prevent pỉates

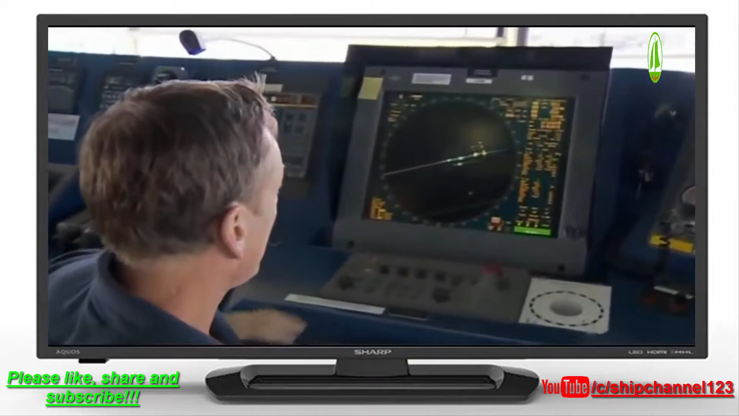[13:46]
This shows you the convoy, four ships in the convoy.
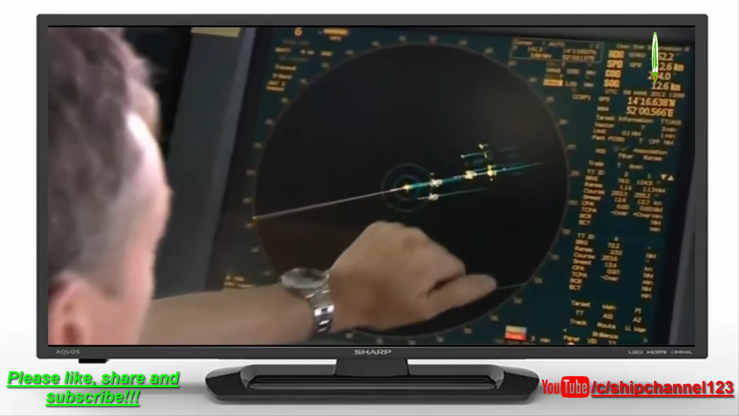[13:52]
They've each got little numbers beside them, and you can see the Chinese warship marked there.
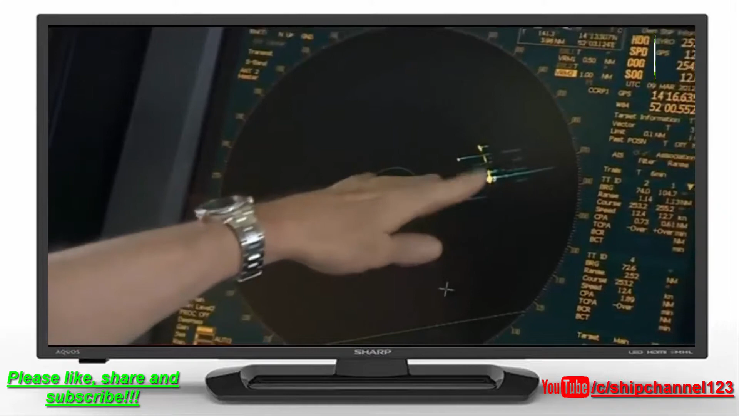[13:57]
Obviously, the ships are changing position, distances change. But this will pick up even something as small as a pirate skiff, way out to sea there on the horizon.